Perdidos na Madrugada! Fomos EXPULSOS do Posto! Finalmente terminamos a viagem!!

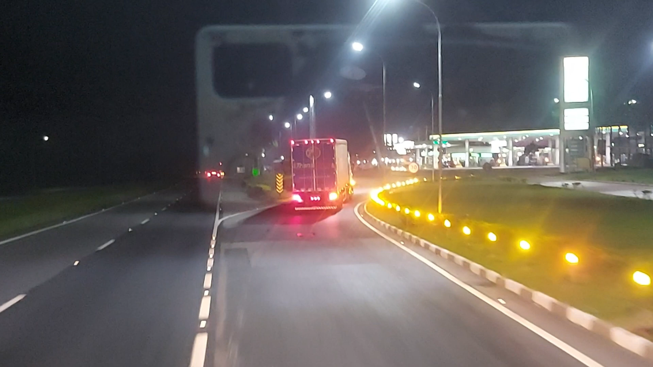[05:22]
para ver se a gente consegue uma vaga para pelo menos dormir aí uma horinha e pouquinho. Vamos ver se vai ter alguma coisa. Vamos ver. 3h40 da manhã.
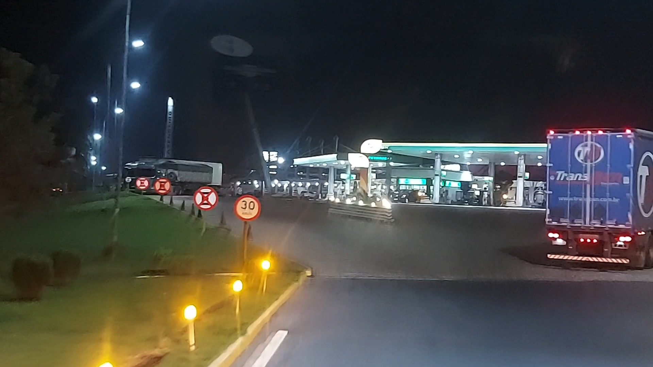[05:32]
Gente, é muito difícil nesse horário conseguir vaga em algum posto. Ah, é credenciado da Transbem Transporte, mas não tem espaço, não tem vaga.